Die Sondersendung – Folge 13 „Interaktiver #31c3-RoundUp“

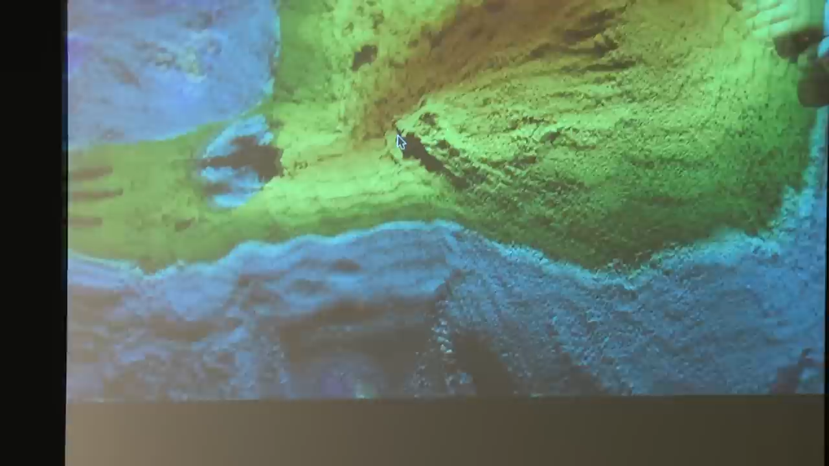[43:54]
Und zwar so, dass man einen Meeresspiegel hat. Das ist dann das, was unten ist. Und je weiter es nach oben geht, desto bergiger wird es. Dann hat man so erst irgendwie so die grüne Vegetation.